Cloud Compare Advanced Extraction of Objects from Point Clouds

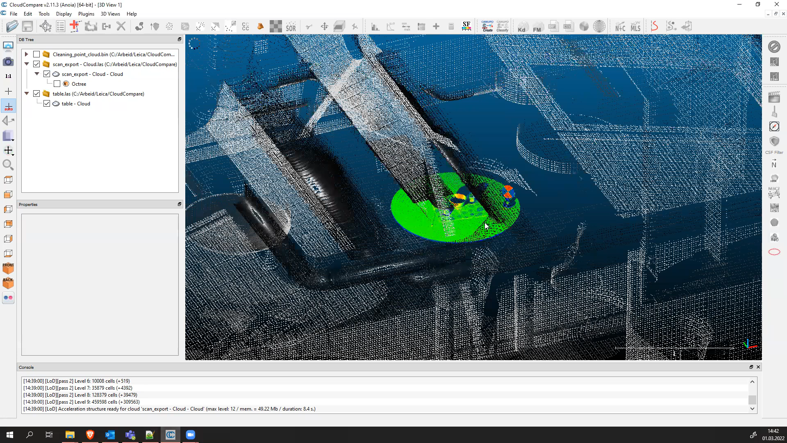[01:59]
the building or the office of the building the kitchen area with the roof included
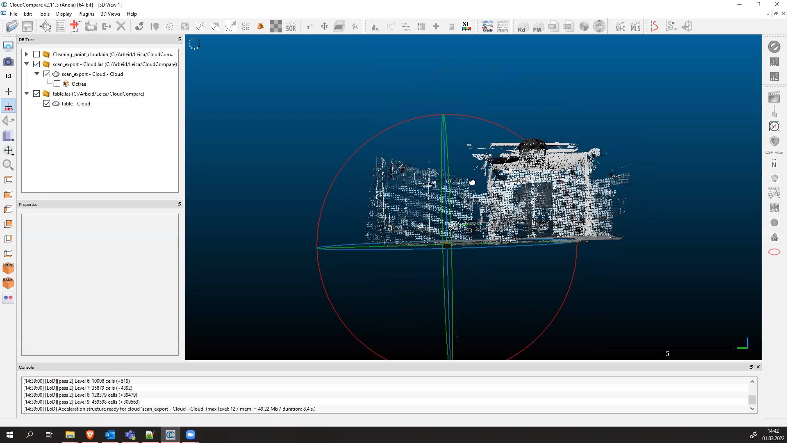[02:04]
you see this is our selected table that we exported
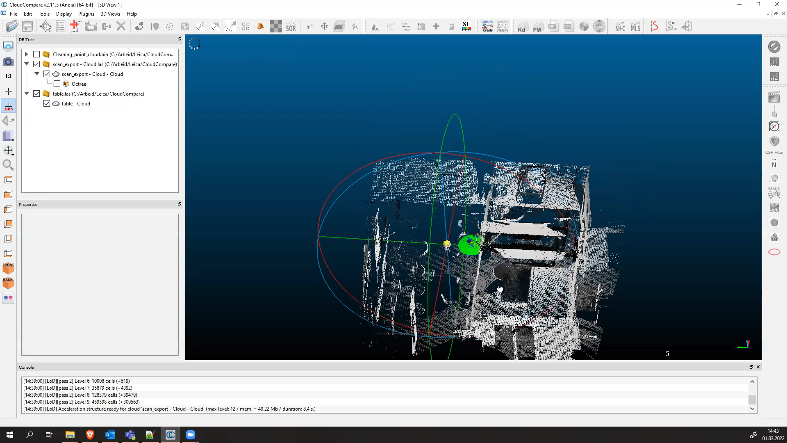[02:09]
and saved and now we are interested only in
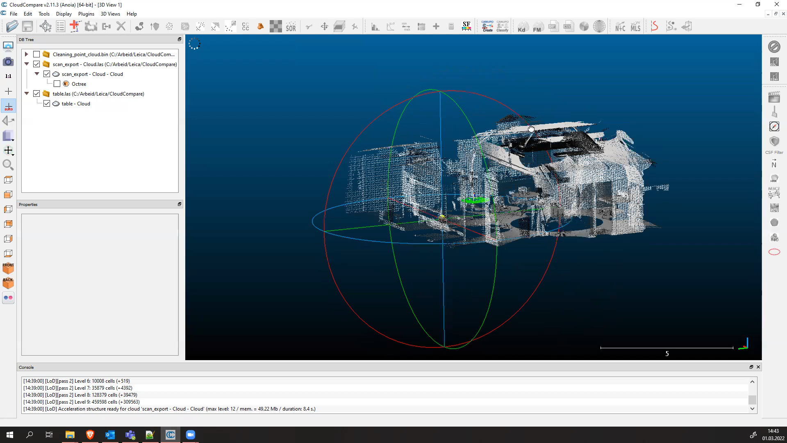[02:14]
one of those two pipes there um and what
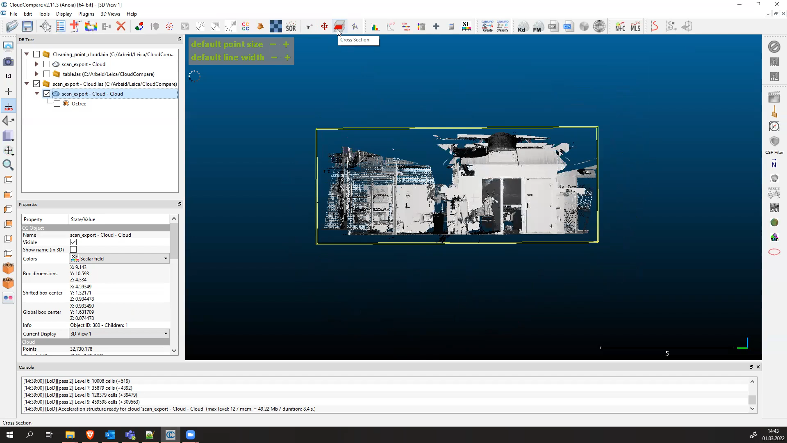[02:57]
cross section we're going to apply cross section to cut out the
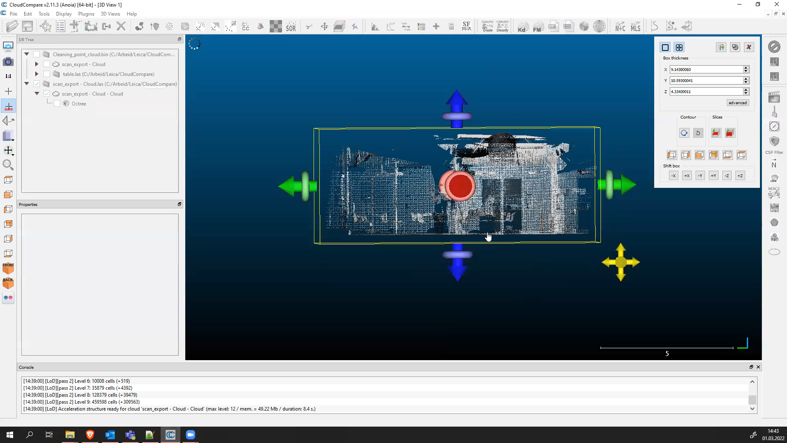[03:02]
the lower part of for point cloud okay so once you have your cross section try to keep the selection as close to the roof as possible so only include the roof right you can turn it around and see what you do what you did um and once you're sure that you did
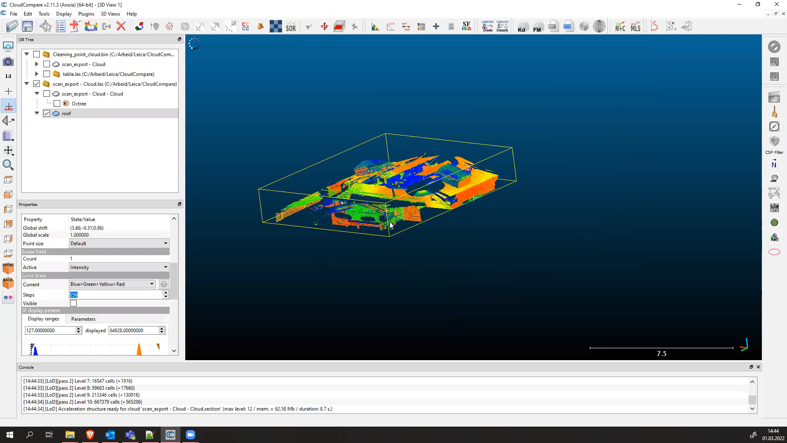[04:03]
and now i have to search for a pipe let's say i think i will go with this pipe of course the pipe is not fully scanned because the as you can see the pipe this pipe is not fully scanned because the instrument could
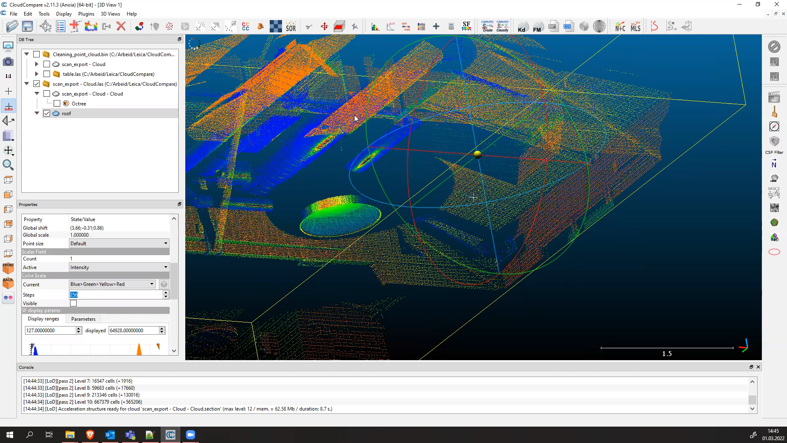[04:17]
only scan the lower part of the pipe not the whole pipe there is also one pipe here which we could use i think this is a little bit better let's just navigate to the point cloud a little bit
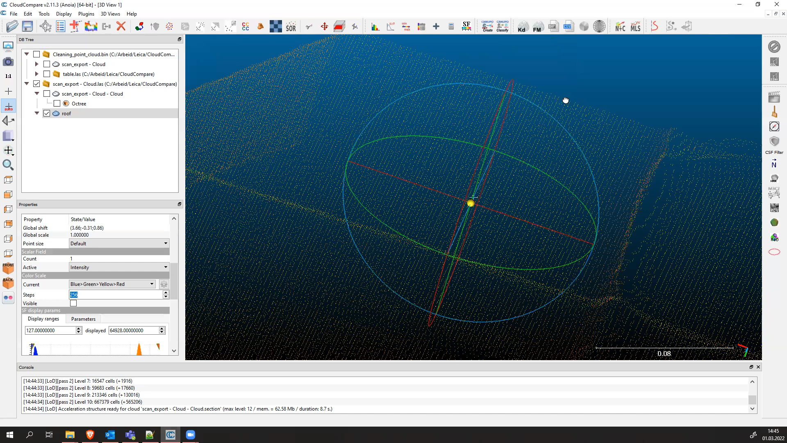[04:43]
turn around turn around and check the pipe yeah this is the pipe
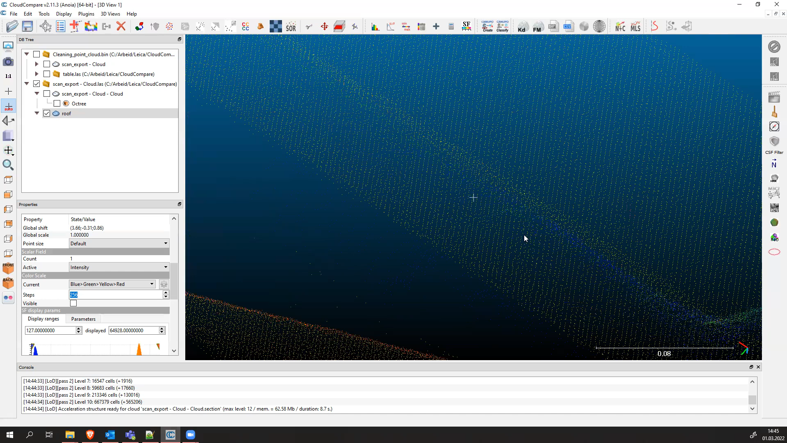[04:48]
yep this is our pipe one part of
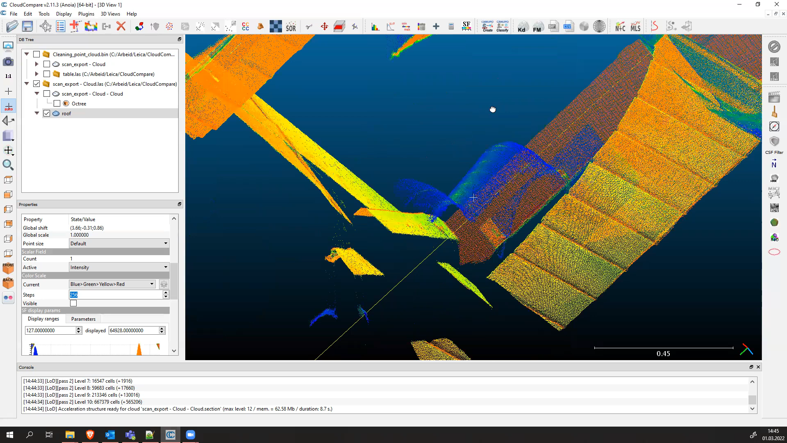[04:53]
the pipe i'm not sure which one we should pick it's up to you really i think i'm going to pick this one here
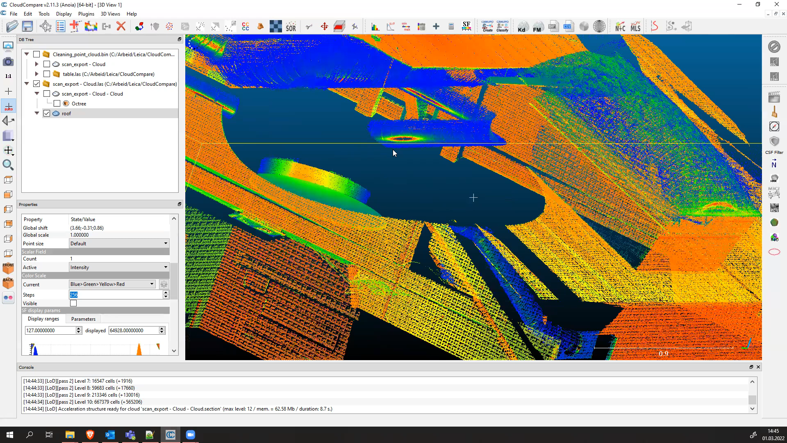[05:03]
yeah yeah this is a this is a good example this is one part of the pipe which we can pick
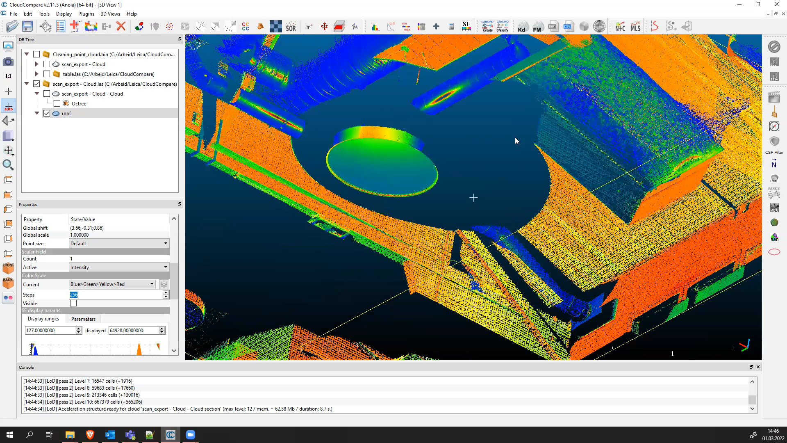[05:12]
okay so turn around
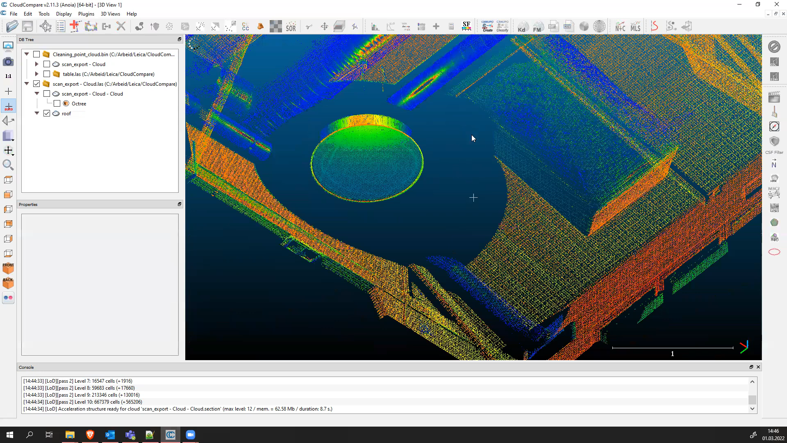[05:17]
and select only the pipe i went too far yes we have it now what we're going to do is apply click on the roof and apply this schisser tool which is called segment tool which we already used before and now we have to do a rectangle selection to create
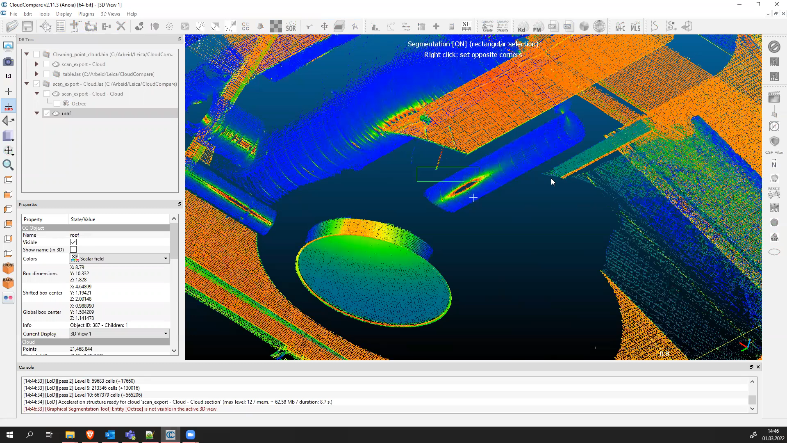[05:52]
a rectangle okay not this one try to turn the point cloud so that you view it parallel to the pipe
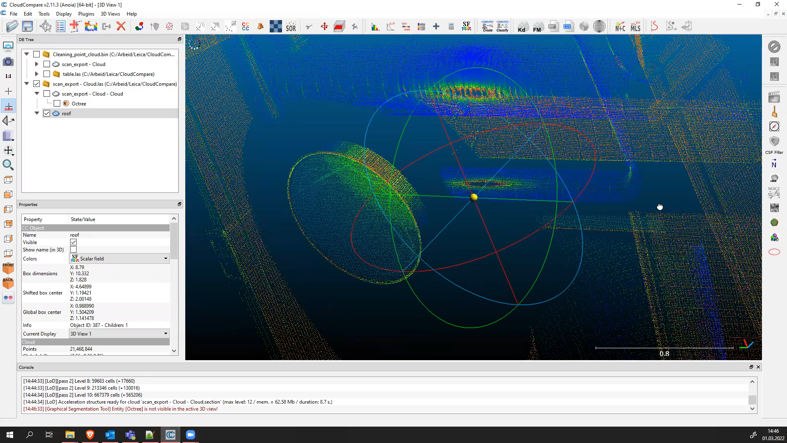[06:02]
so you have no problem of creating a rectangle and this way perfect
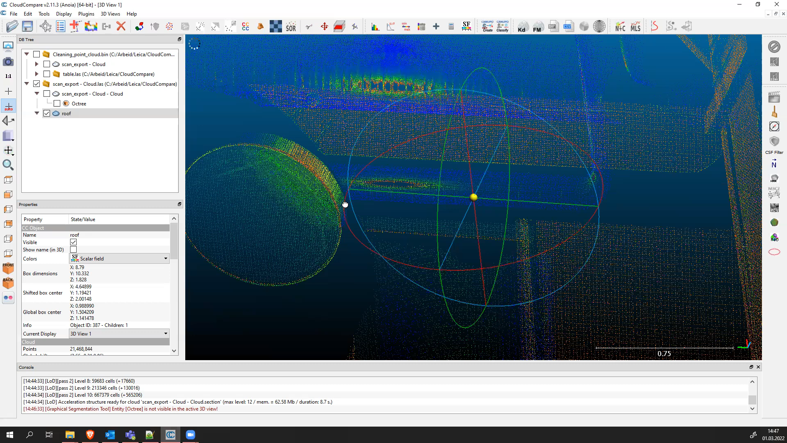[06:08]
yeah something like that i think here we can draw a beautiful rectangle and select only the pipe this this pipe part pipe all right so let's do this once more select the rectangle
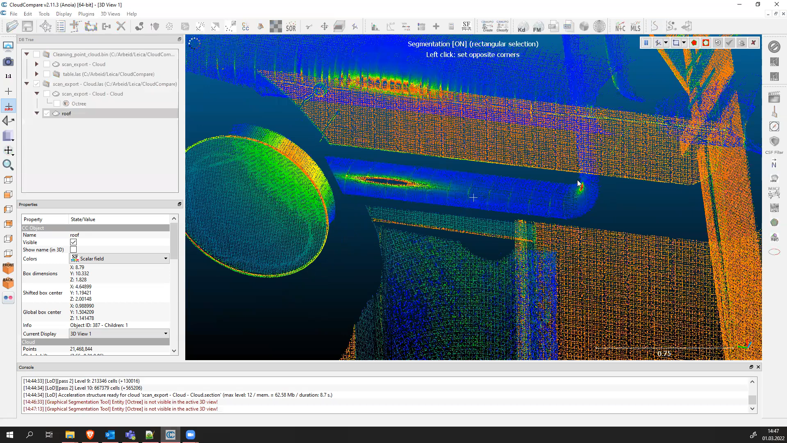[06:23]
and select this area here okay once we've finished we right click after the right click we click the red button segment in and this will select only the points that are inside this rectangle
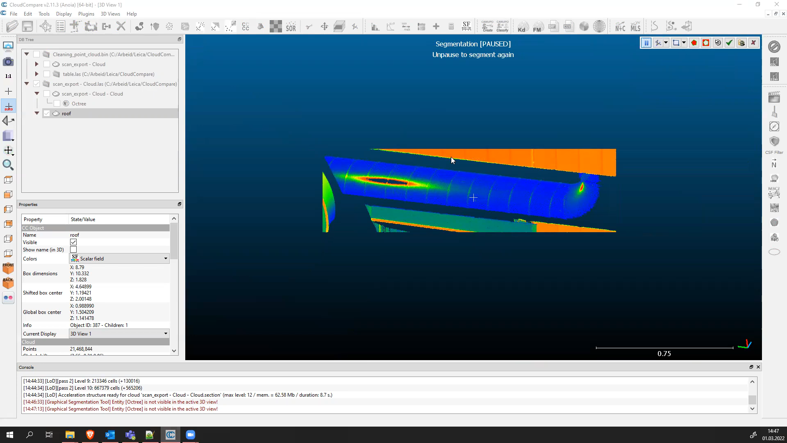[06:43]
good once we have done this we're going to confirm our segmentation with the red check mark uh green check mark
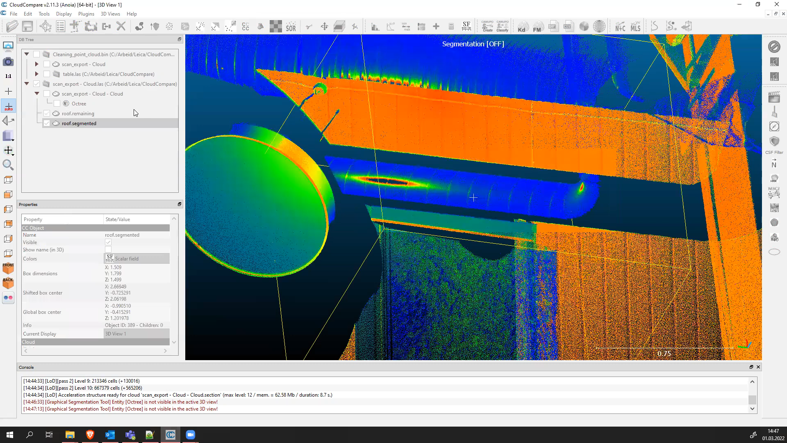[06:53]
and now we're going to unselect the previous roof and we only have now